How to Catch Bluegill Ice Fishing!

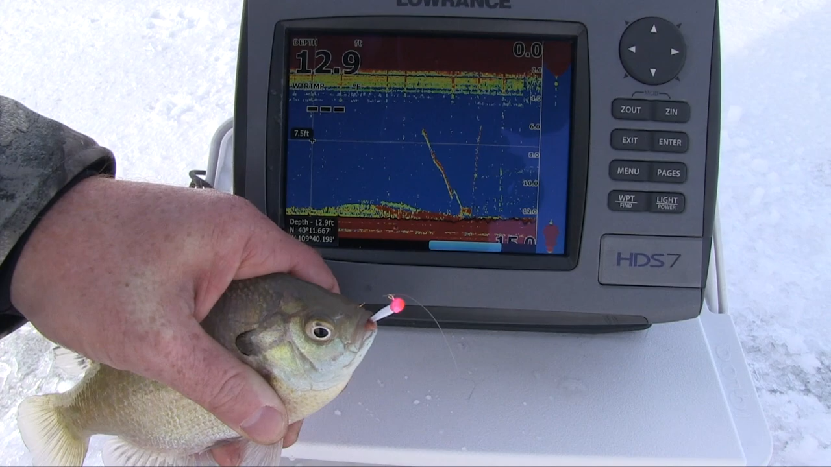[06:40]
On screen: depth 12.9 ft
And so you can actually see that he came down and actually took that jig right there. That's a great way to use your graph to catch fish. Right off the bottom.
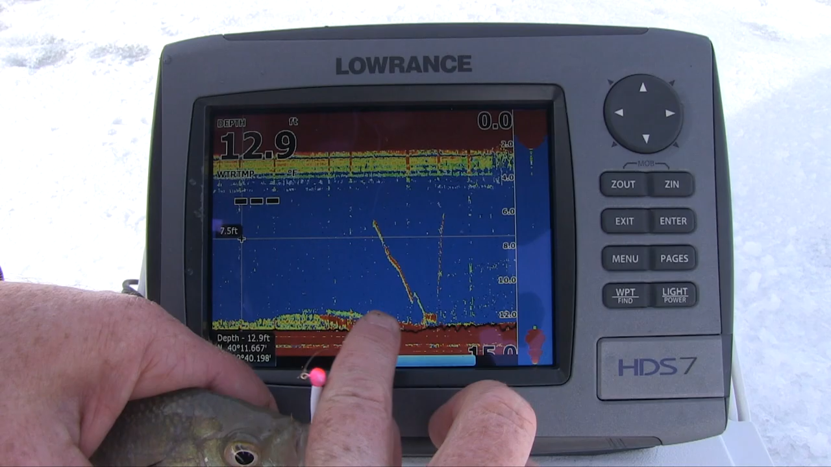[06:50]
On screen: depth 12.9 ft
Here he comes in, takes the bite right there. Fish on. That's what we're talking about. That's why we came, man. Catching bluegill. He's not going to get my worm. That makes a great fish taco right there.